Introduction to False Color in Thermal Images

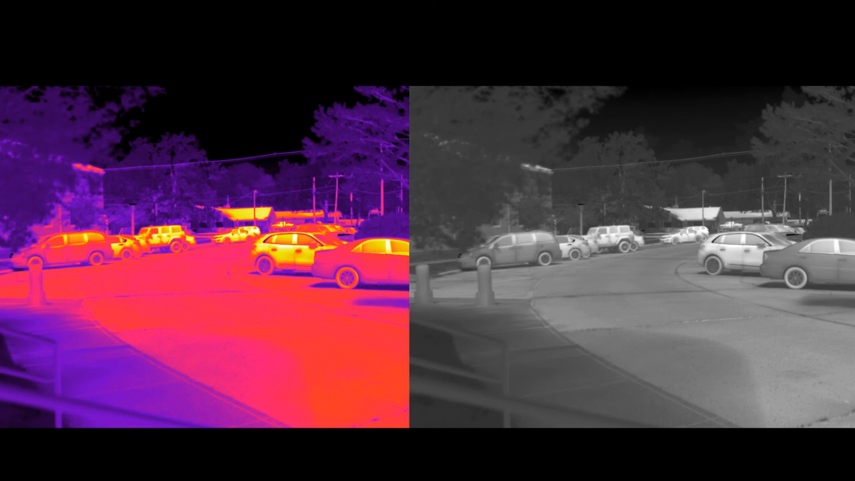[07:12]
I just feel like you can see more detail, and see more stuff. The other one actually looks like a black and white picture, but it's not a black and white picture. It's an infrared picture. Okay, so that's your introduction to false colors in infrared images. The other one actually looks like a black and white picture.